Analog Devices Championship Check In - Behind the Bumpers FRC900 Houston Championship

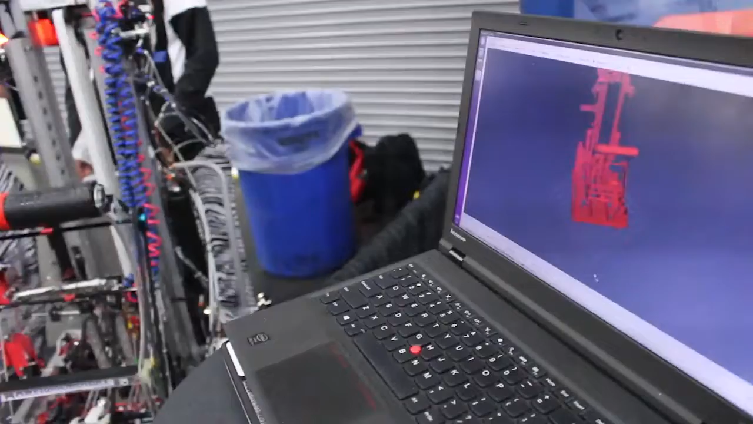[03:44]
So, this sensor came with actually an ROS package, which made it, that's why we could integrate it into our robot code in only a couple hours, because they had this built-in support.